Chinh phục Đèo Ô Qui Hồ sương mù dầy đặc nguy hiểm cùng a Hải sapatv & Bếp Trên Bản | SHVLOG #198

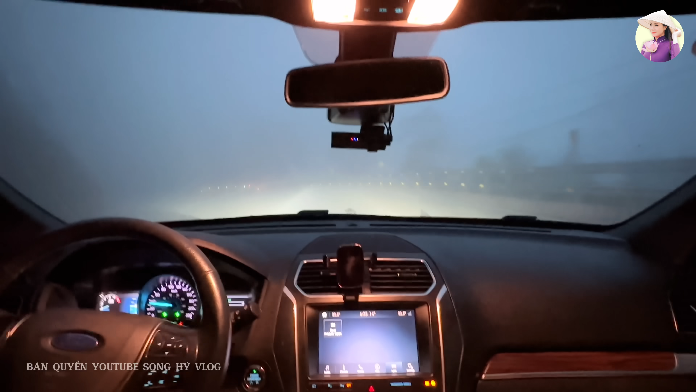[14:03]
Đi cái đường này thì nó ngoài nó nguy hiểm với sương mù ra, nó còn tạo cho mình cái cảm giác cực kỳ là buồn ngủ. Và nó cứ lim mờ mắt này, nó cái tầm nhìn của mình nó hơi ngắn đấy, mắt nó cứ lim ra lim đi dễ buồn ngủ lắm.
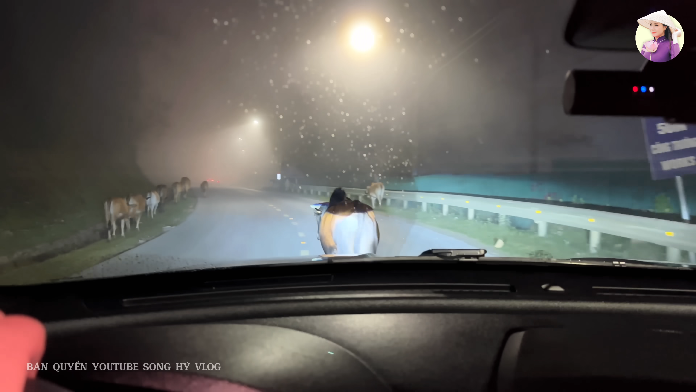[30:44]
Con này đi rất là tí bò, đi. Bò ngay giữa đường luôn. Sao bắt đi cái giật kìa. Nó béo ấy.
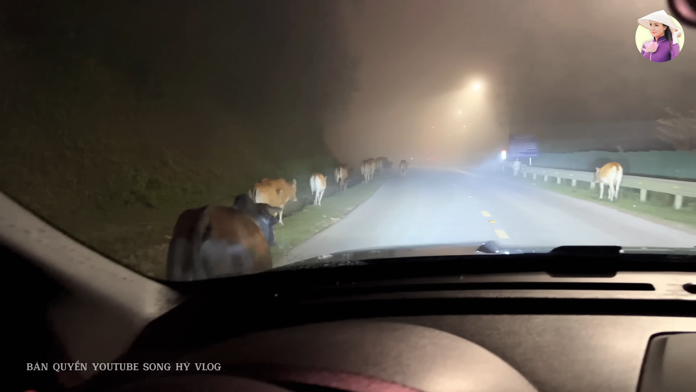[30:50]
Ở đây xứ lạnh nhưng mà em thấy không? Bò ở đây rất là béo.
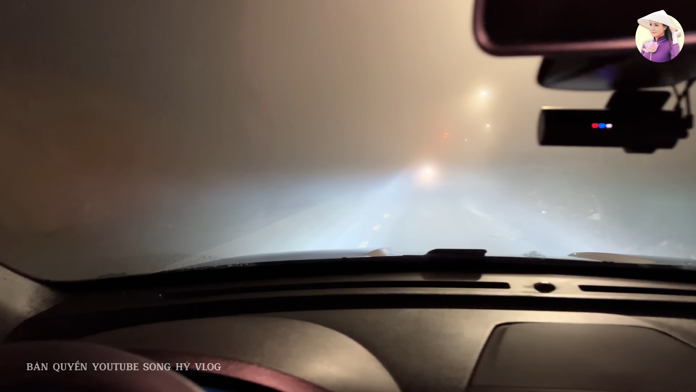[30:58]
Khi mà trời sương mù lên ấy thì người dân hay di chuyển cái đàn bò từ một độ cao nhất định đến vùng thấp hơn để cho nó ấm.
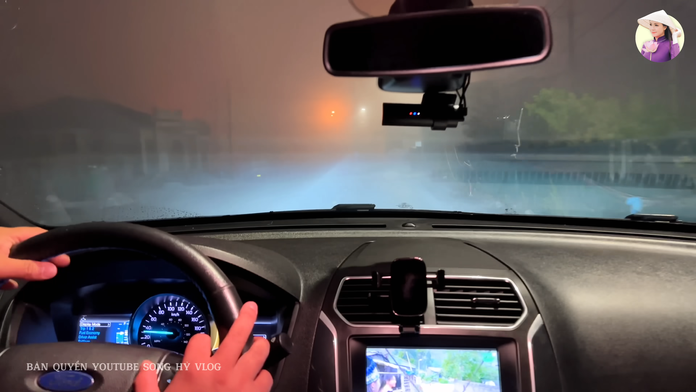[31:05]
Sapa khi mà giờ, thời tiết sương mù như này thường sẽ mù vài hôm.
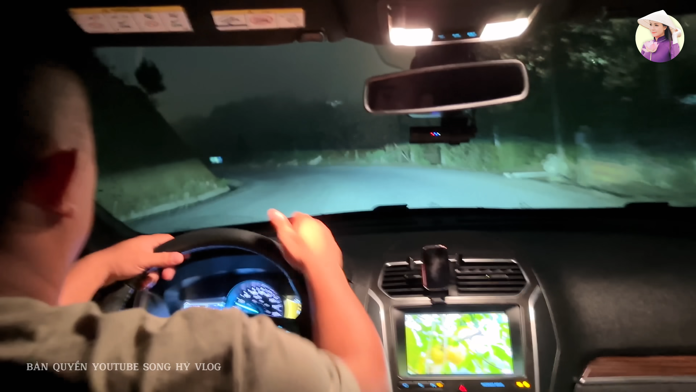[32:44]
Đấy, xuống đây em nhìn thấy không? Xuống đây là đỡ mù hơn rồi đấy không? Đấy. Đây chậm lại. Chỉ bị cái khúc kia ô quy hồ thôi.
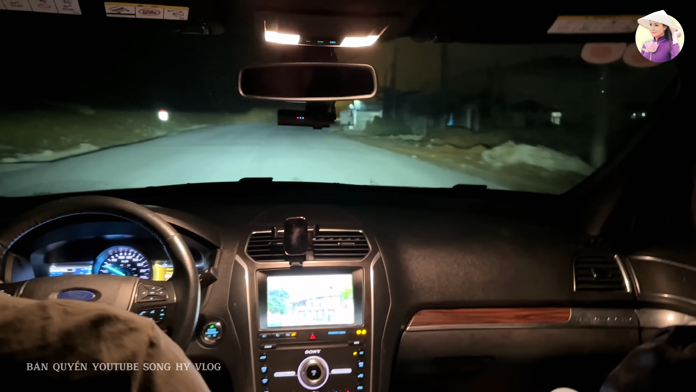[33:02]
Cái đèo này gọi là đèo ô quy hồ. Còn đi qua đoạn Chu Va thì nó gọi là đèo Chu Va, Âu Quy Hồ, đèo Cốc San, đèo Sapa. Đấy. Mà nói chung là đèo Âu Quy Hồ.